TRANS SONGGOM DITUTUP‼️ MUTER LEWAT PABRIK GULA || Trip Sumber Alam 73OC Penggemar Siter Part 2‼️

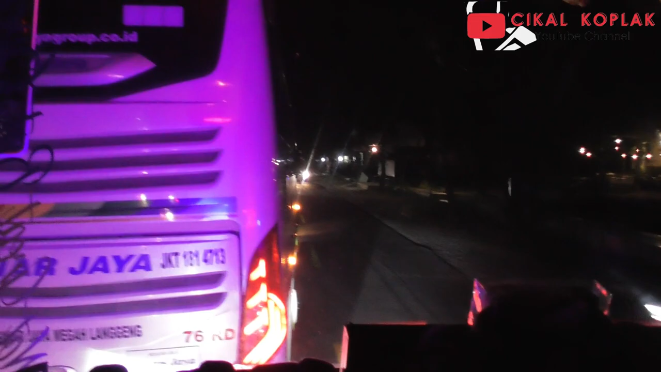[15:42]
masuk kawasan Balapulang Tegal. Ini kecamatan Balapulang.
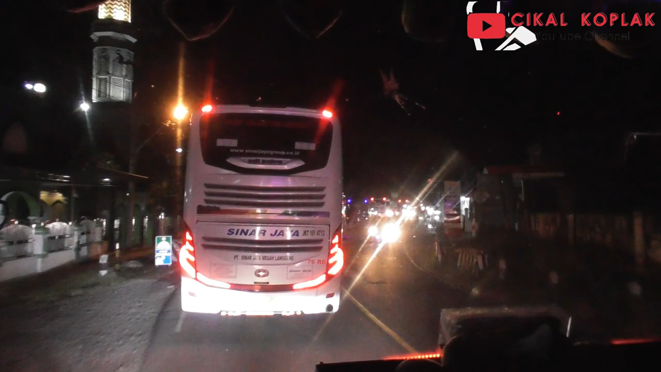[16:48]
Selawi jadi barang kiri Brebes jadi barang
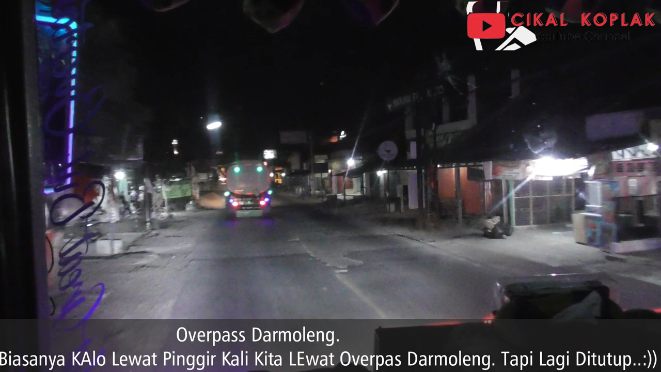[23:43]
Itu kalau ke sana tembusnya tadi itu Sombong. Nah, sekarang kita arah ke tol Pejagan.